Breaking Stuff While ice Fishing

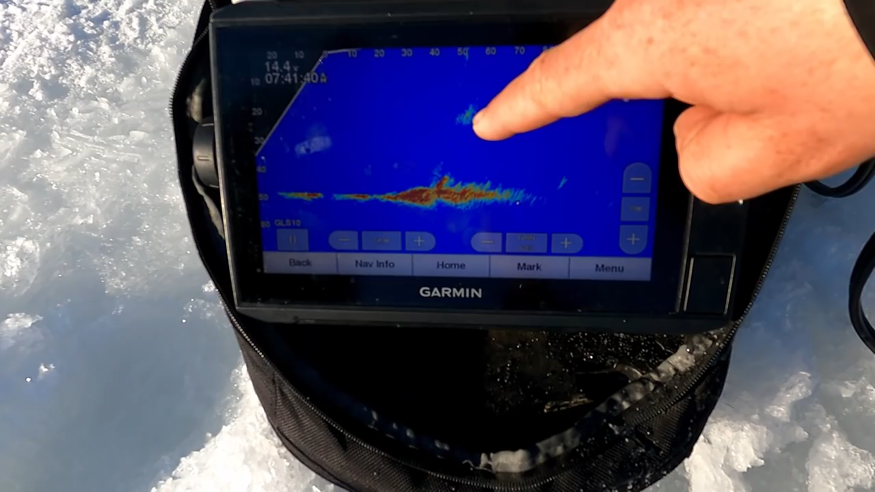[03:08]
So I drilled a hole right above it, 50 feet away, and there's a big school of smelt on top of that rock pile. Had one casualty coming out.